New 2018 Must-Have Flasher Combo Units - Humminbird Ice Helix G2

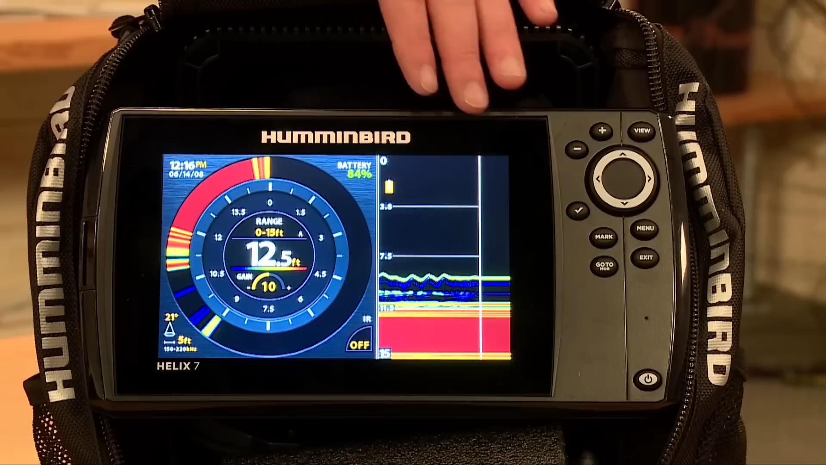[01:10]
On screen: depth 12.5 ft
We've got the flasher display mode in these units with oversized digital readouts and it's also an ultra fast display, real time.
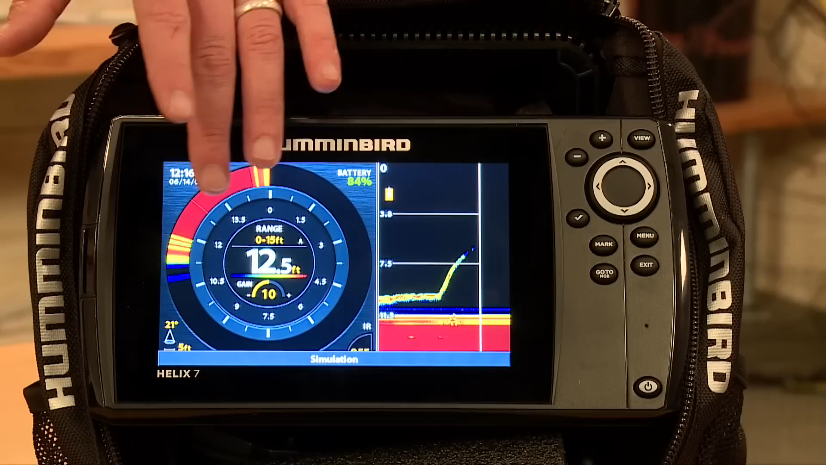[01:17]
On screen: depth 12.5 ft
In addition, we've got the 2D sonar and flasher split screens. So, for those of you that may have spent your entire life ice fishing with the flasher and are looking to convert into that 2D sonar screen,
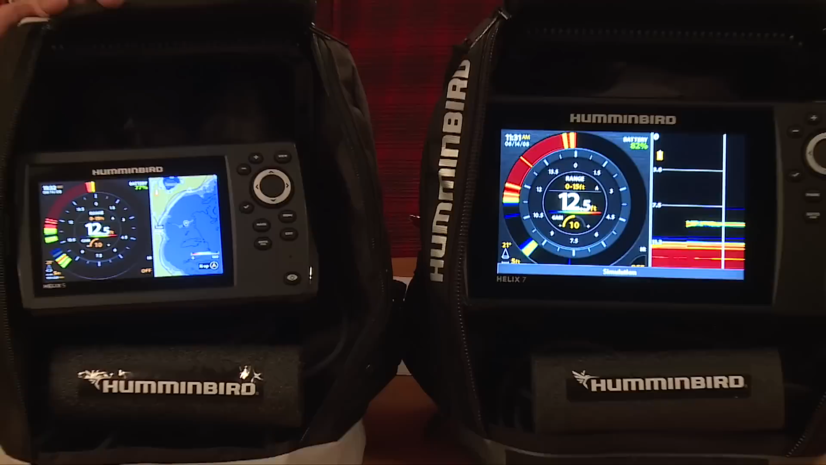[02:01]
We've got 6 interference rejection settings that are super easy to use.
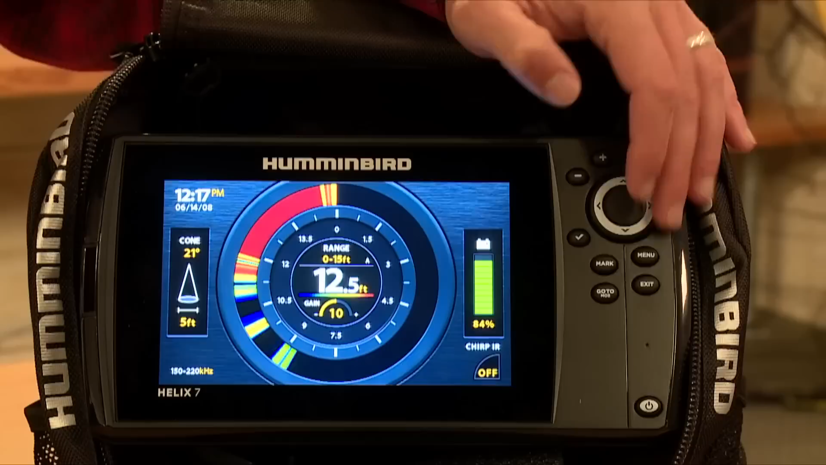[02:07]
On screen: depth 12.5 ft
Simply push the check mark button on the unit and you can sort through the 6 different interference
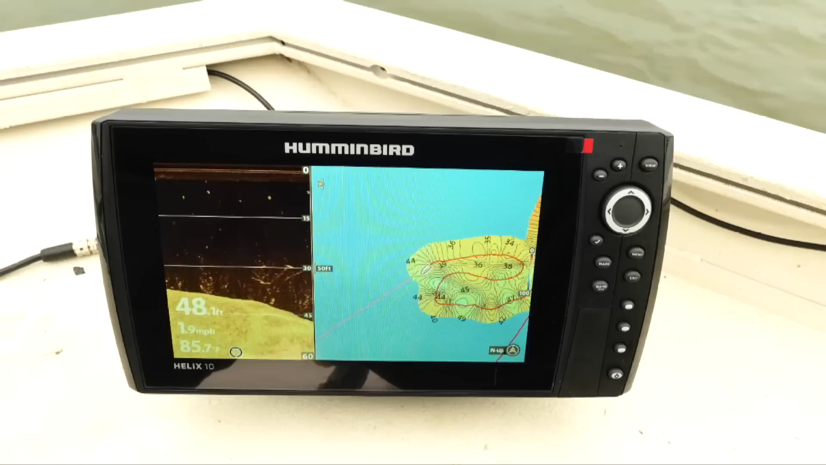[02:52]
On screen: depth 48.1 ft, water 85.7°F, speed 1.9 mph
These units also come with AutoChart Live so you could make a map of the lake in your boat prior to ice fishing and you can have that same functionality of LakeMaster with a map that you made yourself. And lastly, but not to be ignored and very important, is Hummingbird's new base map.